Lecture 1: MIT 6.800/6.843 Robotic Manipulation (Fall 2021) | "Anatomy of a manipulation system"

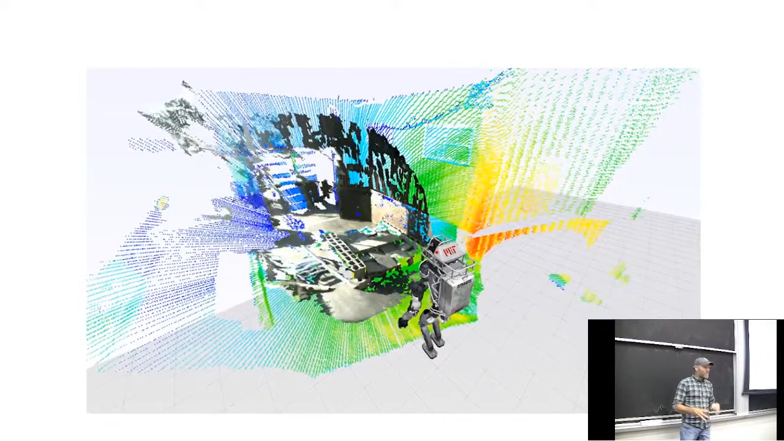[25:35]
But one of the first things that's different is the way that manipulation demands more from you from perception.
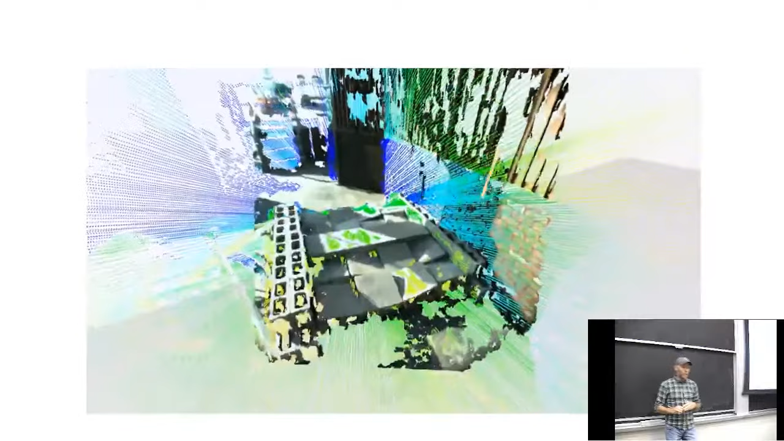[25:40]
So when we were doing perception on Atlas, our perception system looked like this.
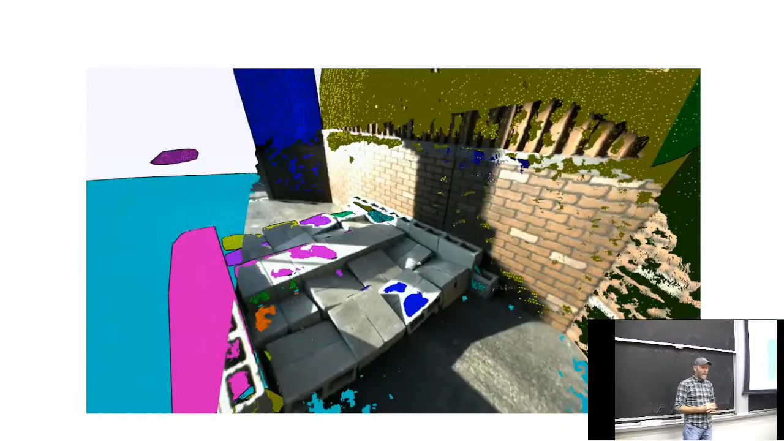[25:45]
Right. It would kind of evaluate the world, but only in sort of a geometric way.